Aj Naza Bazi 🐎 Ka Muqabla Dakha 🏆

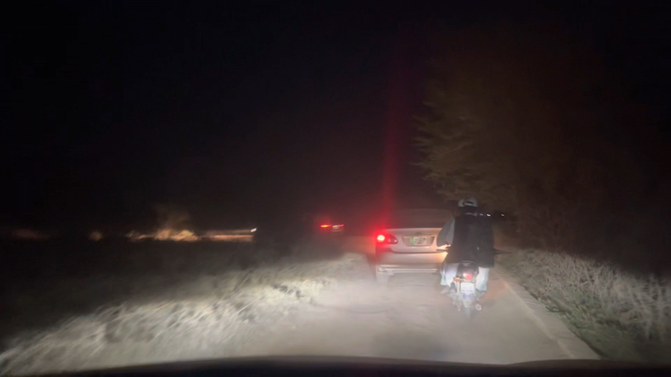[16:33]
बड़ी मट्टी जनाब आज खाई है। 2 दिन तो कानों से और नाक से निकलती रहेगी।
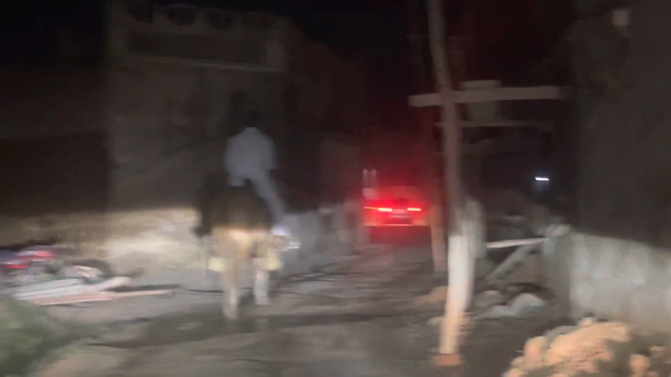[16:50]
ये जनाब नज़ारा होता है जब नेजाबाजी का मुकाबला ख़त्म होता है, तो इस तरह गाड़ियाँ
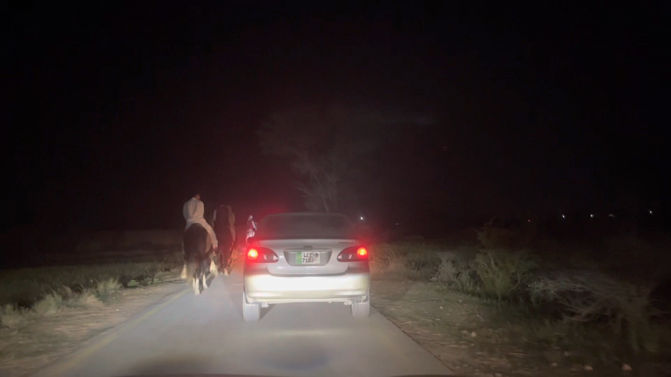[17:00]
और घोड़े सड़कों पे रश पड़ा होता है।
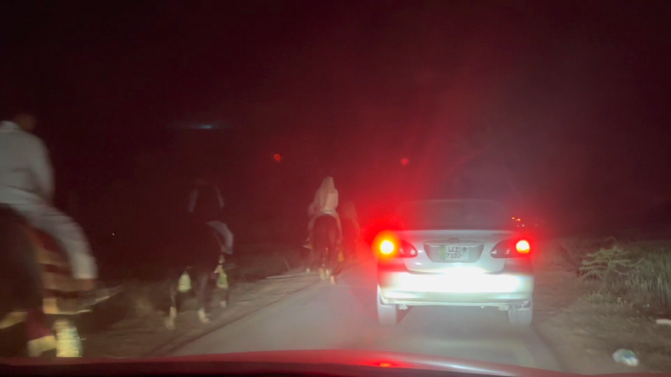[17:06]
ये देखें ट्रैफिक ब्लॉक होती है।